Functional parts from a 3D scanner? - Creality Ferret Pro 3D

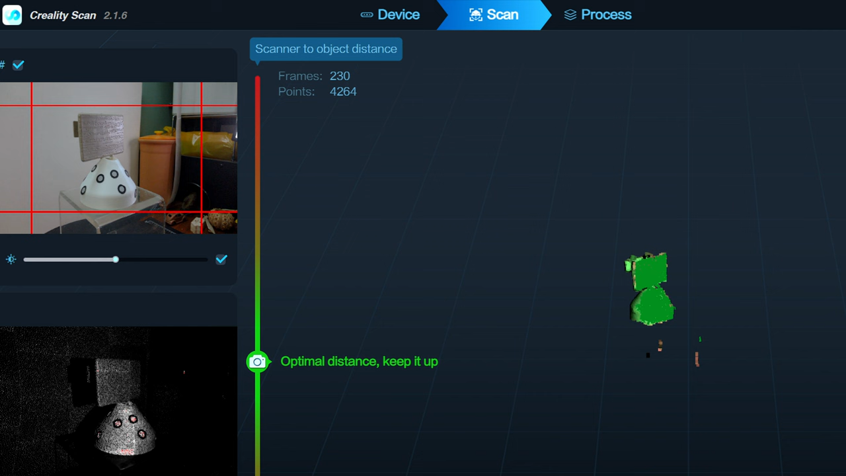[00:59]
close and for this print they're gonna be just fine
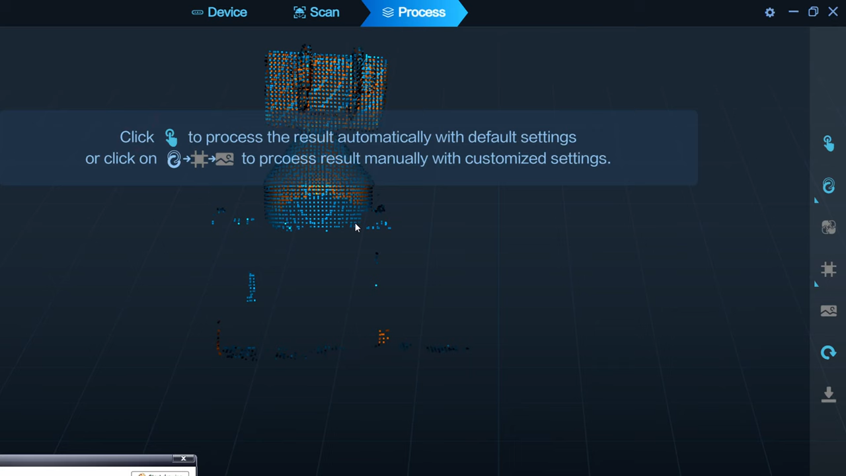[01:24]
once we get enough points we can let the software convert the parts to a to a mesh
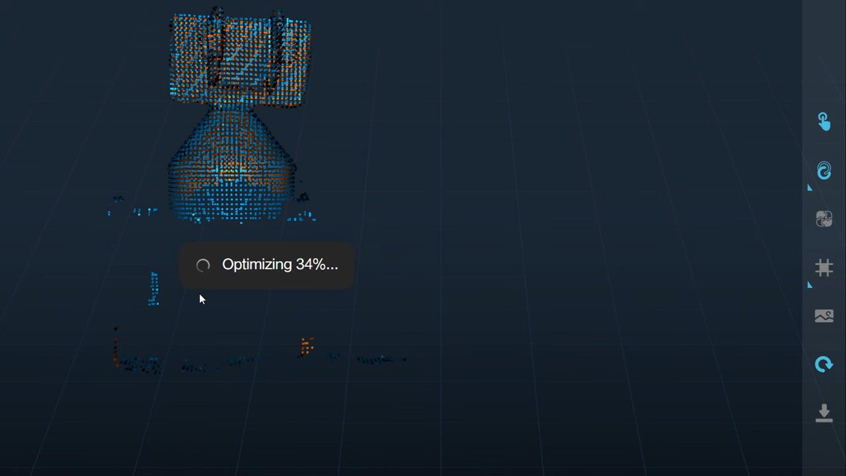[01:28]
and you can see here that this is this is pretty close this is not perfect it looks really good when you put the skin on
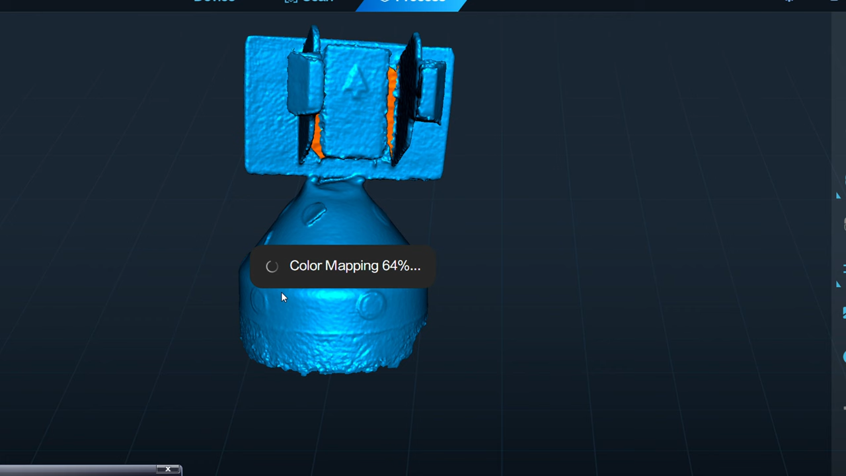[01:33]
it when you put like the the the coloring and whatnot in it but if you
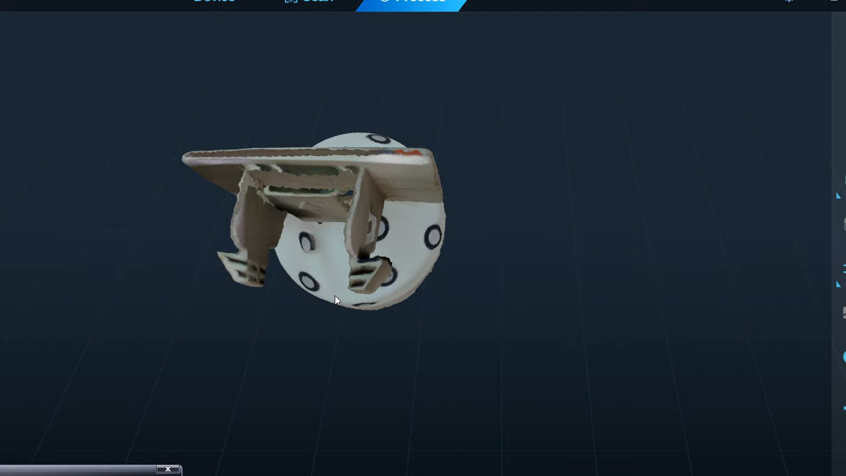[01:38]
look at just the part without the coloring you can tell there's some problems but it's it's pretty close I think
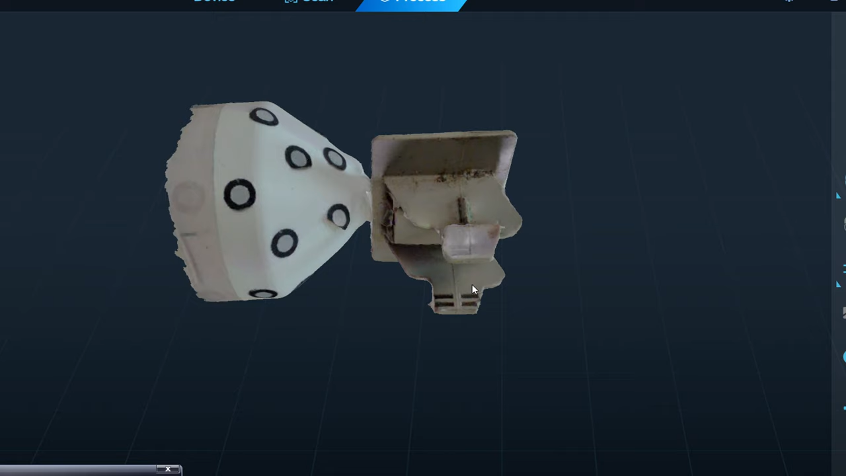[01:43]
it's gonna be just fine so all I need to do now is just tell the software to make it solid and
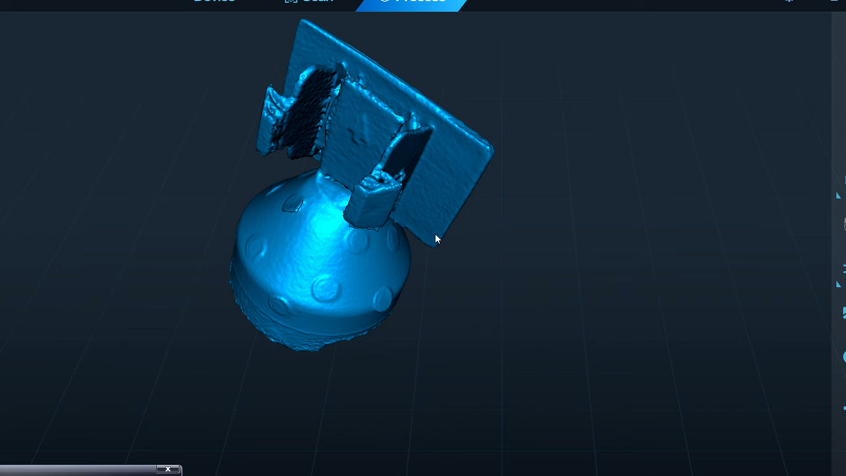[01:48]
then we'll take it into an editor so I use mesh mixer for this which is free and it's